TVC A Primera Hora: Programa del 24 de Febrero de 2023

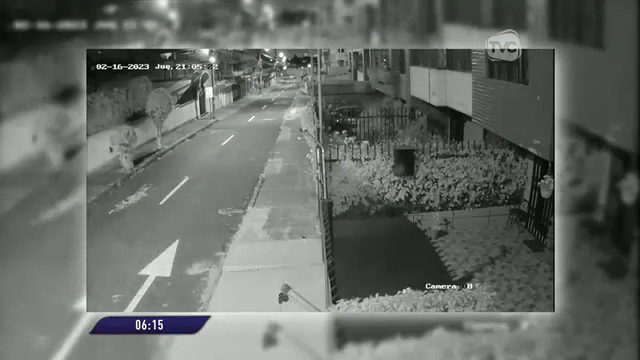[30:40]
9:05 p.m. Aparece un vehículo circulando sobre las avenidas Nicolás Arteta y Manuel Mateu. Detiene su marcha.
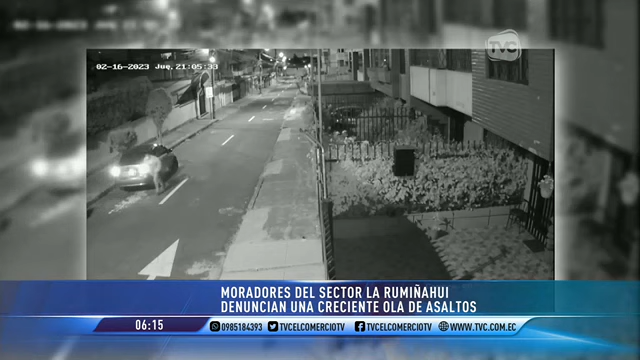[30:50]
Descienden dos hombres quienes se dirigen a su víctima y en menos de un minuto lo despojan de todas sus pertenencias. Aunque el robo ya no es enfocado por la cámara de seguridad de la zona que inicialmente logra captarlos, la víctima relata los momentos de terror que vivió. Estaba cerrando el local, estaba con clientela y salí. Justo a media cuadra me asaltaron cuatro personas en un Aveo.